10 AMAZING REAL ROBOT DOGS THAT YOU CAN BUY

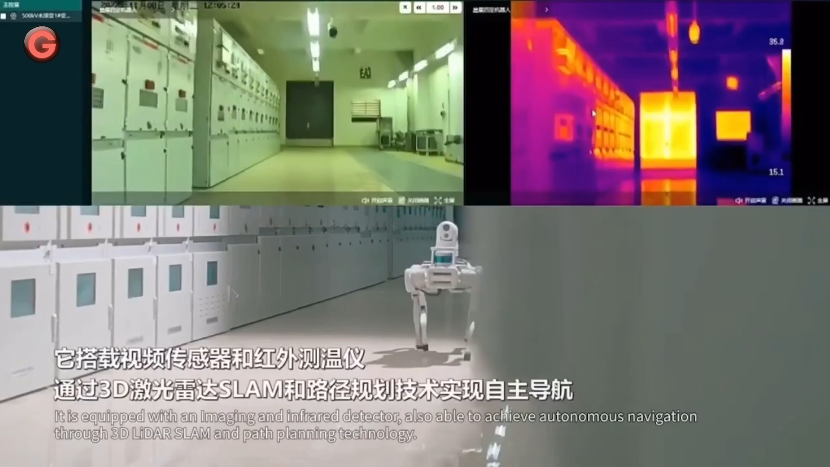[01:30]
The Juiing X20 integrates a wide range of application modules including a long-distance communication system,